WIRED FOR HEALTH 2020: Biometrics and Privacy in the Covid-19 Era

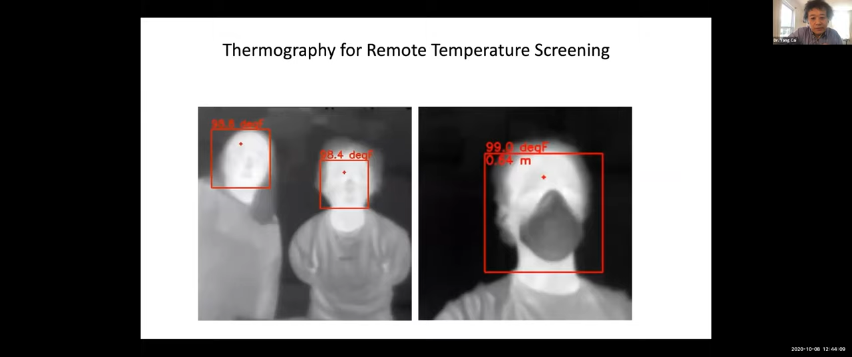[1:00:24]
So we can remotely to check the temperature to see if any, uh, elevated temperature, that's one of the symptoms of COVID-19. So we developed this system can, uh, detect, um,
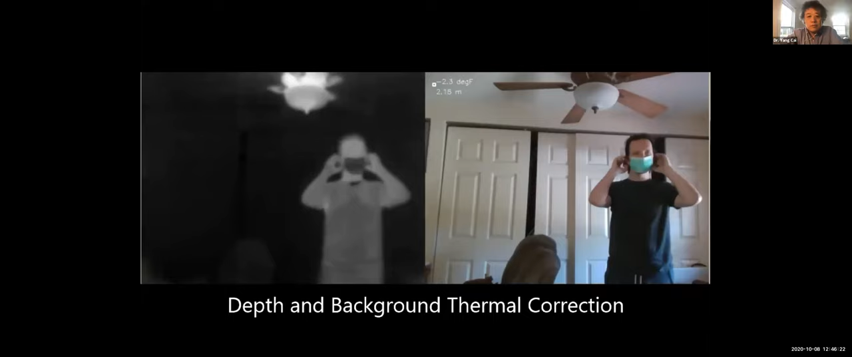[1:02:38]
We can also measure a reference temperature manually and correct any thermal offsets there might be.
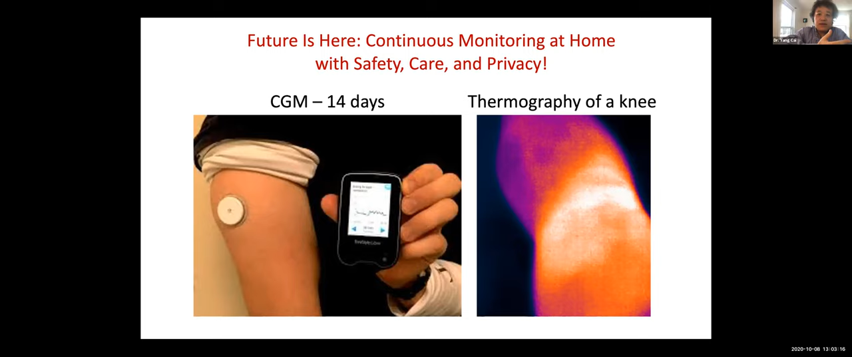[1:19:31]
I can, uh, monitor the, the need problem and to see the circulation issues and assess the results before and after. So this is a, uh, kind of an issue. You move from the data from hospital, from centralized the data, uh, to private, distributed home and mobile and also, uh, embedded systems.